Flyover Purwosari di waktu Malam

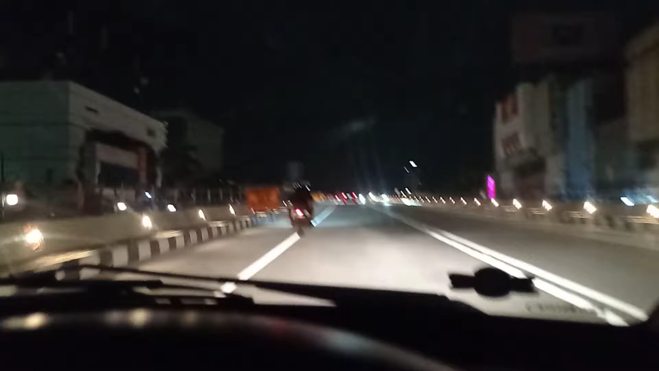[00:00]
This is the first street that I come by. This is the Porosari Enterprise.
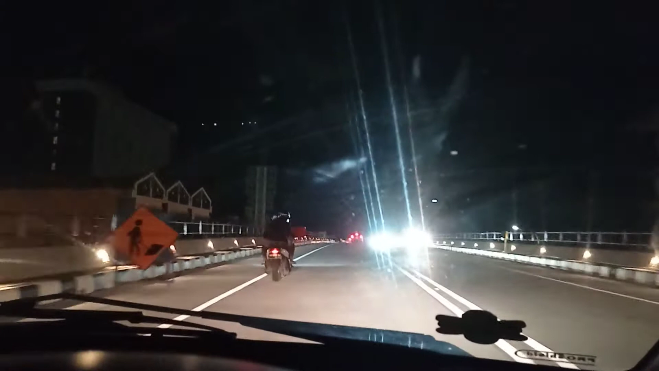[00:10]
So I think it's a good to see how Porosari is ready to use as a road from Suolo to Kartosuro. And I think it is a good view. I don't know but I love this road. This road makes me remember about the train, about the simplicity of Suolo.